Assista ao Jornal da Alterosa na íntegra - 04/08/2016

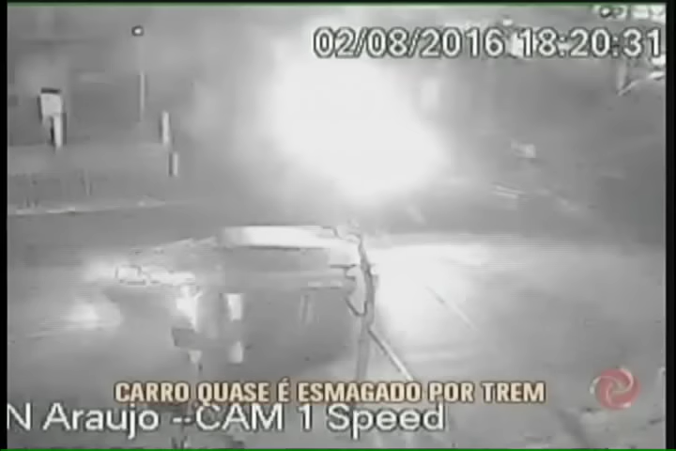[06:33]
Mesmo assim, passa uma moto, em seguida um carro e por pouco o trem não atinge o veículo. O maquinista foi obrigado a acionar o freio de emergência. O trânsito chegou a ficar parado por uma hora e meia na passagem de nível.